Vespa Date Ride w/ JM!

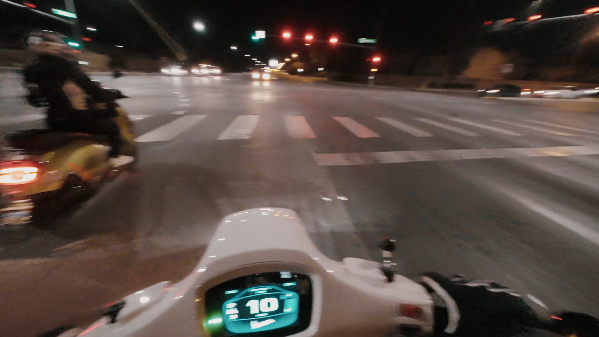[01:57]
huwag sa baba Kaya mo yan Eh, you Kaya mo yan Sabi ko ba sa iyo, tingin ka sa pupuntahan, huwag sa baba
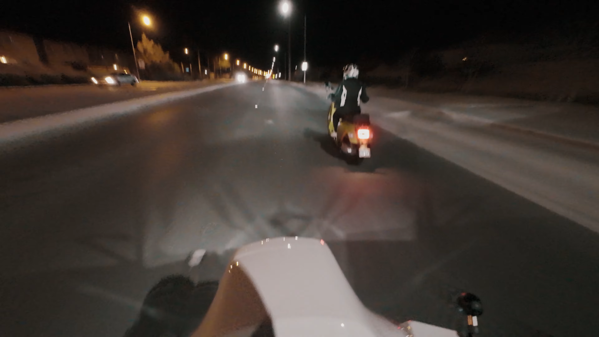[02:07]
Umatras ka ng konti, masyado kang malapit sa ano mo Pagka ganon Na nagpapanik ka, bitawan mo lang yung gas Bitawan mo yung throttle Okay, dahan-dahan dyan, Beb May dip dyan, dahan-dahan